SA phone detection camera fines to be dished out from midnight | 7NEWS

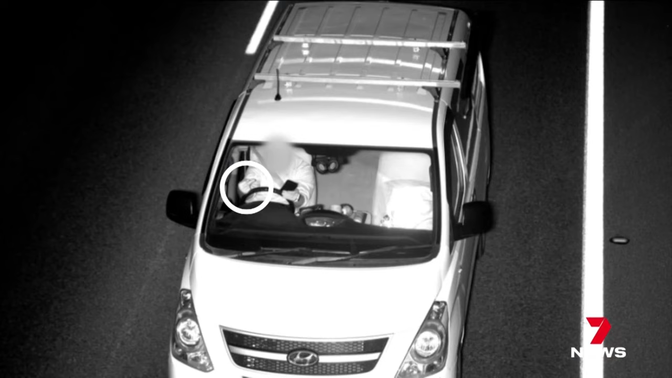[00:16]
This is what some drivers think of the new mobile phone cameras.
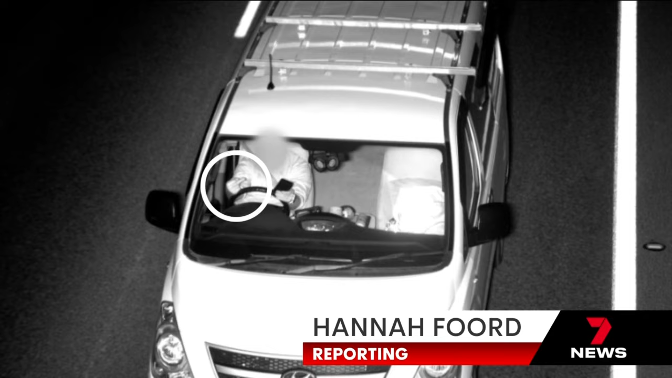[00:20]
A blatant disregard for the law or a joke, but either way.
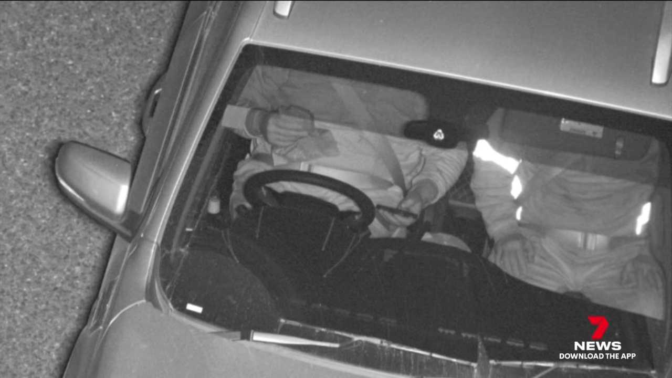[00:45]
Picture proof shows one motorist with a hand on a burger,
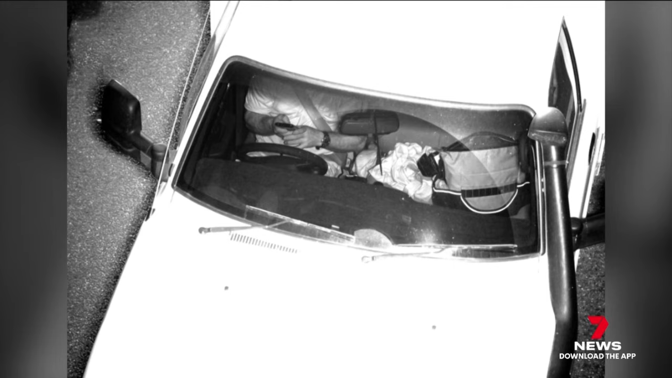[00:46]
one on the phone, another using a seatbelt as a phone holder.